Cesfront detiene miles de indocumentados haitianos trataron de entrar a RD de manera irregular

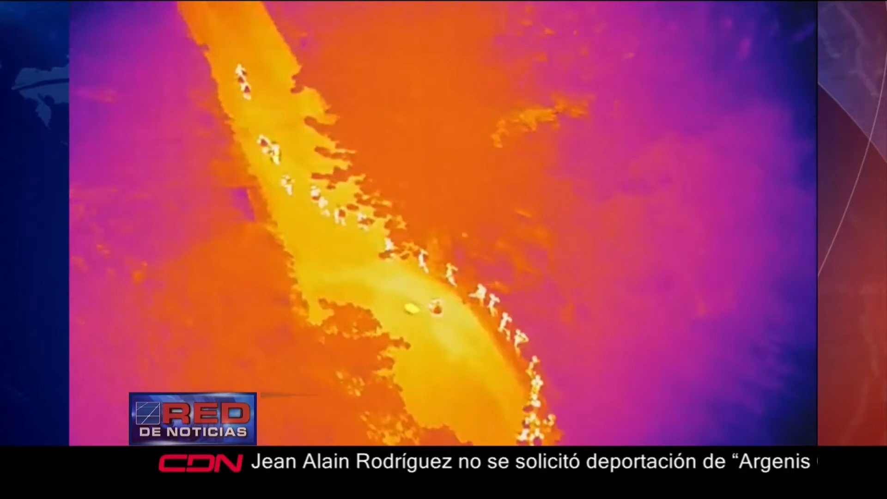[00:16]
Así realizan las autoridades militares del CESFRON las labores de vigilancia y control en la zona fronteriza de Dajabón para detectar y detener a cientos de indocumentados que cada día intentan penetrar de manera irregular al territorio dominicano.